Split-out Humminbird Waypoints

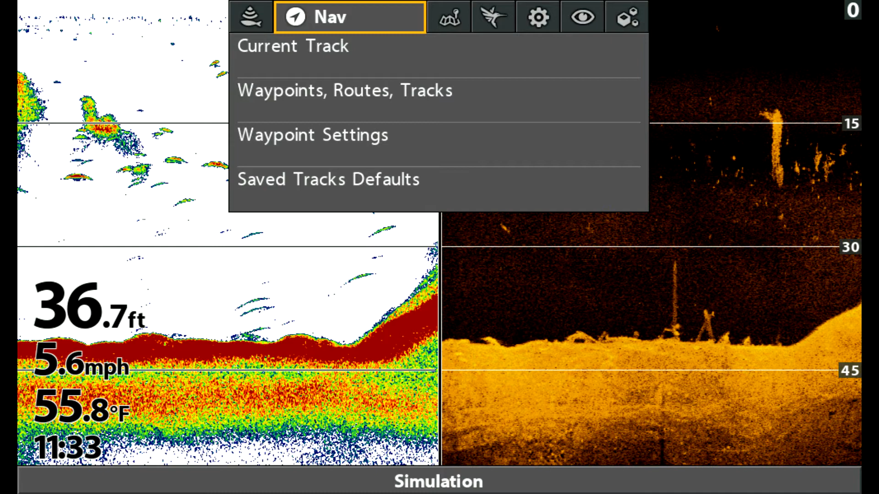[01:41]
On screen: depth 36.7 ft, water 55.8°F, speed 5.6 mph
First thing we want to do is go to your nav menu. Then select waypoints, routes, and tracks. Then take the option to select all.